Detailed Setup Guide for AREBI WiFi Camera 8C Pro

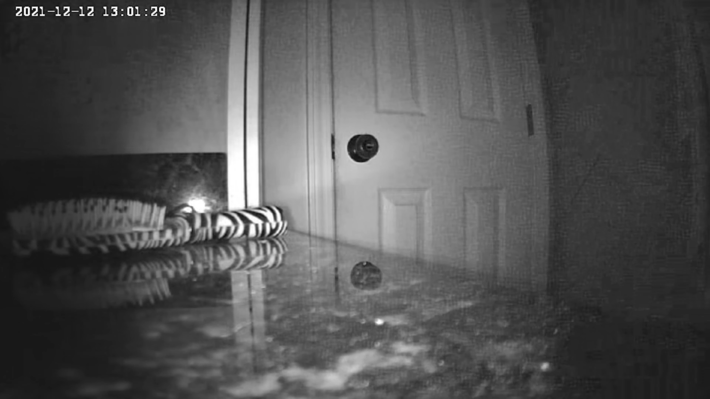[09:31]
To avoid this, make sure the camera doesn't have anything too close to it on either side and you should be good to go.